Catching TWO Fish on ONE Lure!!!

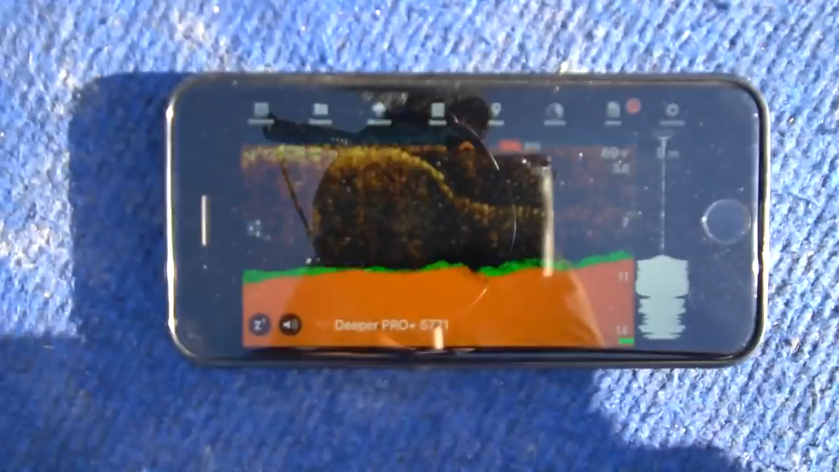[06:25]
So, that's all structure that fish might be hanging on, especially if it's windy. Find a place with current.
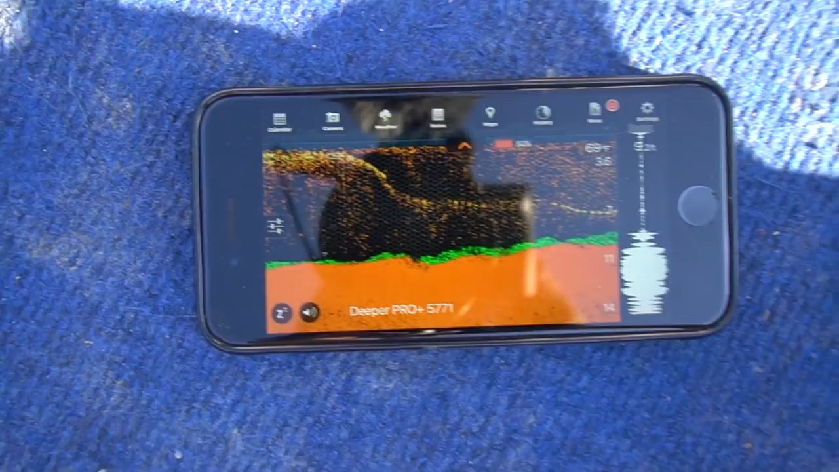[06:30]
You can see there is a ton of rock right there, and this is kind of an awkward angle for you guys,
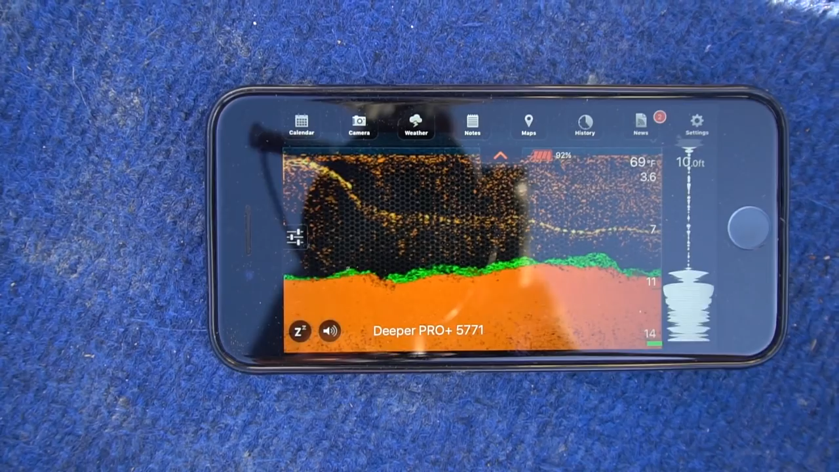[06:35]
On screen: water 69°F
but as I'm just kind of driving the boat along, you see it's very rocky.
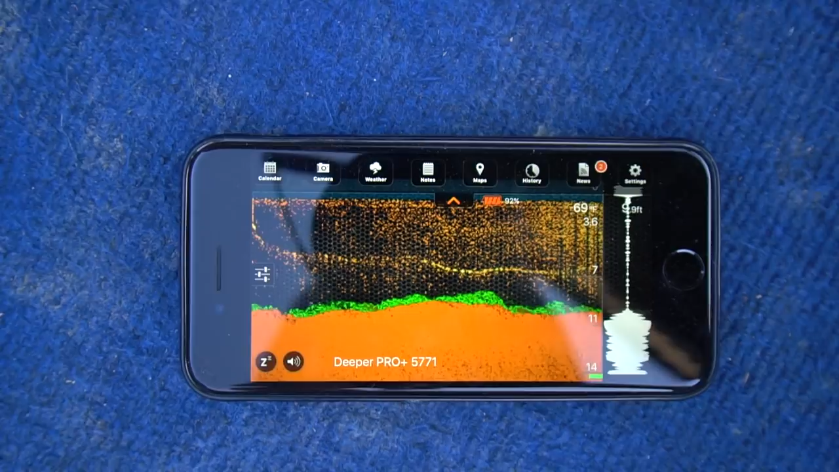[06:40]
That's a little bit easier to see. All those green humps, those are all rocks. So, that's what we're going to be fishing today.
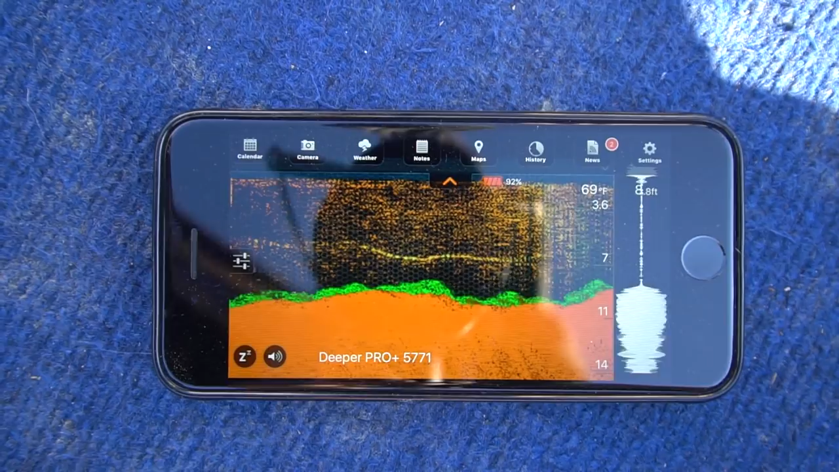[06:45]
On screen: water 69°F
That's normally what I would show you on my depth finder on my boat, but since it's not working, you guys get the old deeper view.
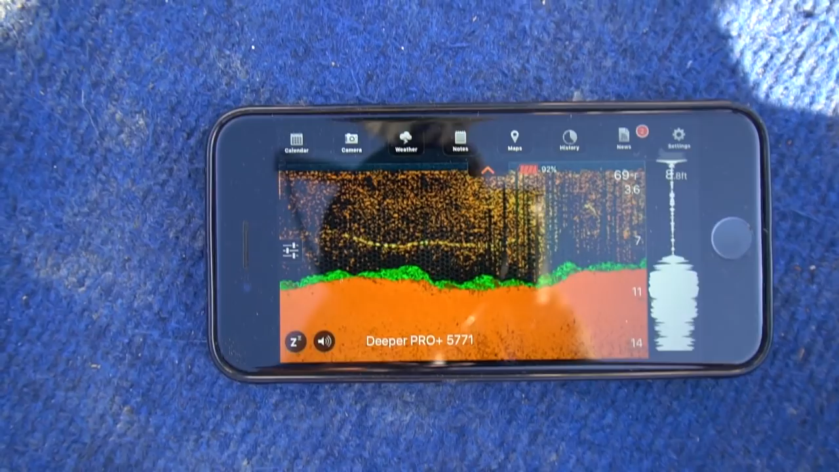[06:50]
Some really, really nice humps right there. You can see that for sure should hold some fish.
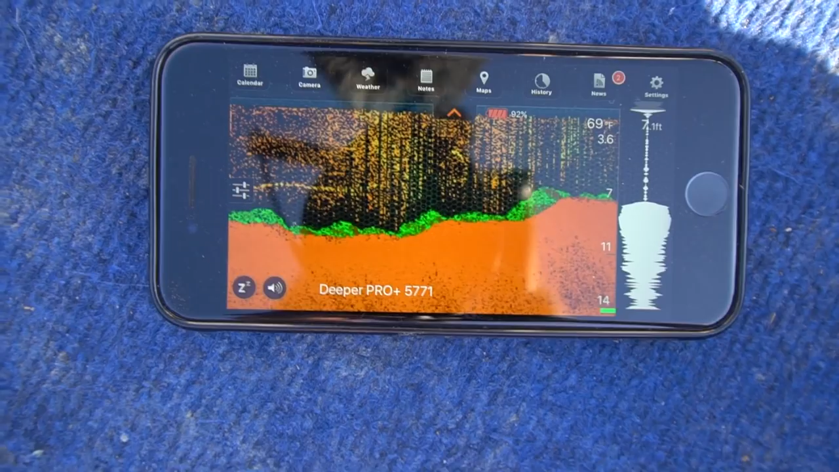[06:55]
On screen: water 69°F
Once that wind picks up, I think we're going to come back and try to fish some of that.